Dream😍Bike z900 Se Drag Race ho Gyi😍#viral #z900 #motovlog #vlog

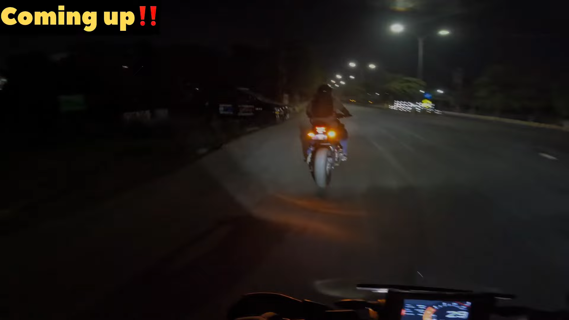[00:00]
पीसीआर खड़ी है भाई, उसके सामने जुलूस की गूंज सुनाई दे रही है भाई, गूंज।
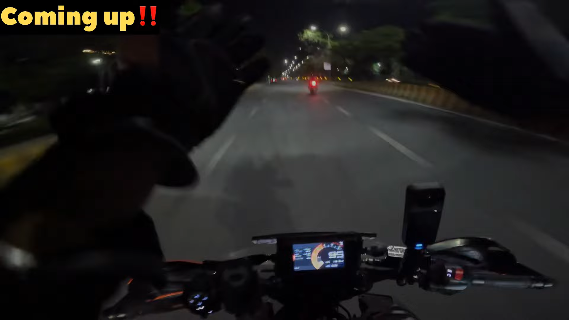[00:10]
जुलूस क्या भाग रही है भाई रात को, खतरनाक एकदम भाई, खतरनाक। क्या कहती है अपनी पब्लिक, जुलूस वर्सेस केटीएम 390 की ड्रैग हो जाए। ओ भाई, अरे यार कहां को निकल गई है भाई, कहां को निकल गई है।
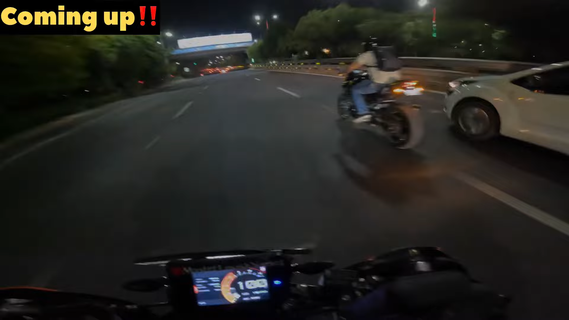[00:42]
क्या भाग रही है रात को, 900 अलग ही लेवल से भाई। मेरी 105 पे चल रही है तो वो कम से कम ज्यादा नहीं तो 150 पे जा रही है भाई।
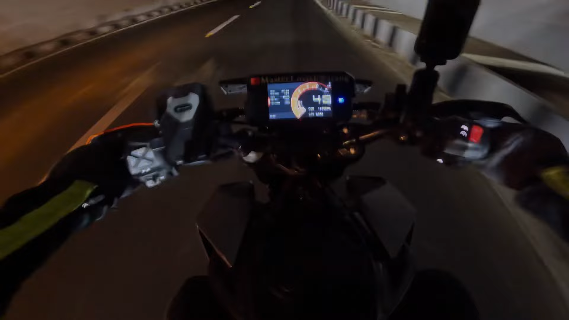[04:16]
ये चक्कर हो भाई खतरनाक, भाई साहब अंडरपास के अंदर व्हीली चल रही है भाई,
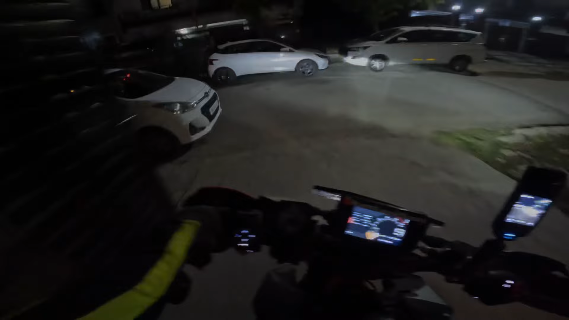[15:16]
चलो गाइस फिलहाल निकल रहे हैं भाई नोएडा से बाहर, और ये चेक करो भाई साहब जी 900 का इनिशियल, आए वाय वाय वाय, खतरनाक बच्चों की लाइन आ गई भाई जी 900 को देख के। ओहो हो 900 आगे चल दिए गाइस, ये चेक करो,
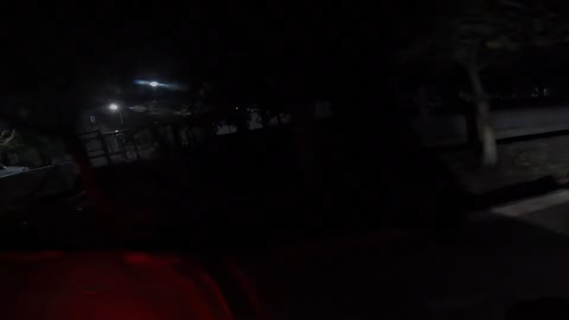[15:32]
एक भाई पीछे रह गए ड्यूक के साथ ना, चलो फिर उसके साथ निकलते आगे ना। जी 900 वन एंड ओनली बीस्ट आपके सामने चल दिए, ये रही भाई खतरनाक मशीन है भाई, खतरनाक।
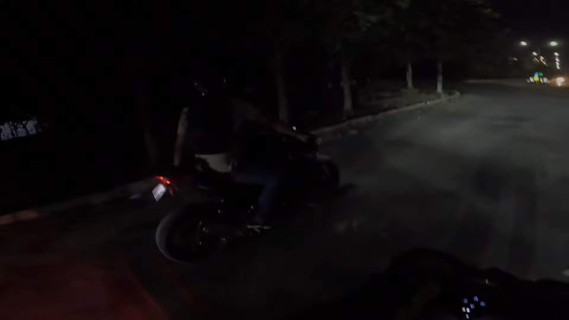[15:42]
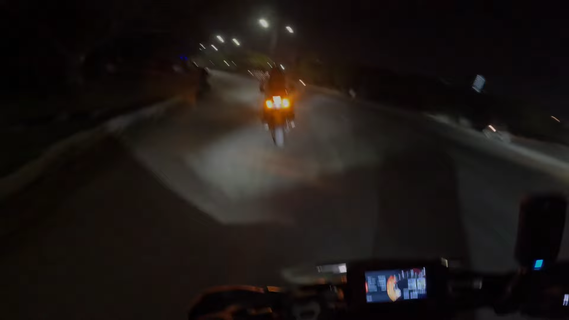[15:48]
ओए पीसीआर खड़ी है भाई उसके सामने, जीरो से की गूंज सुनाई दे रही है भाई, गूंज।
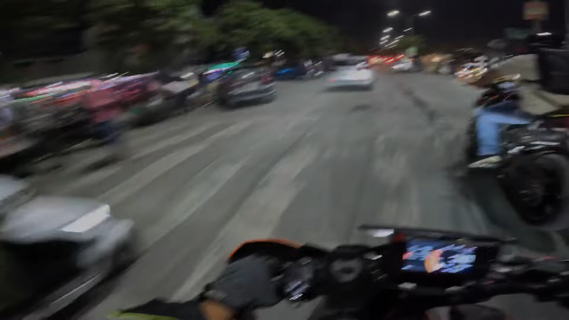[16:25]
ओए होए होए होए, बल्ले बल्ले शावा शावा भाई, पुलिस के सामने जी 900 की तगड़ी वाली आवाज।
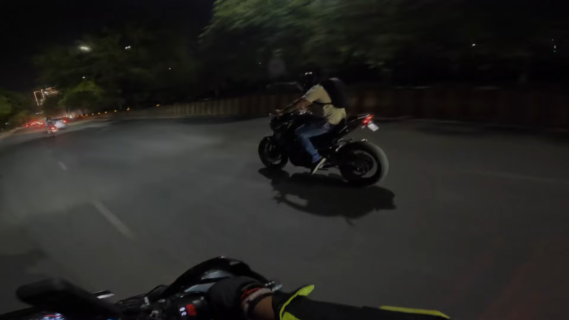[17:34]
फायर भी मारी है जी 900 तो, जैसे डाउन गियर करते हैं ना, डाउन शिफ्ट करते हैं, खतरनाक बैक फायर्स मारती है भाई।